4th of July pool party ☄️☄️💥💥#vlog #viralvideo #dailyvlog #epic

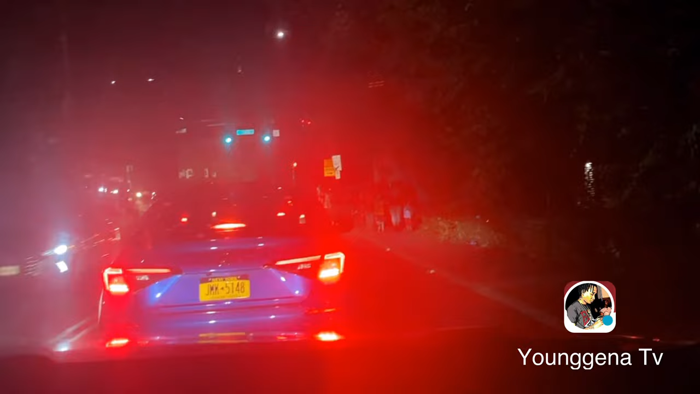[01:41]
Yeah. Right, the road full of people, dawg. Watch out. Be a Mexican. I understand. We have no way to reach a Bridgeport, dog. This is rough, watch out.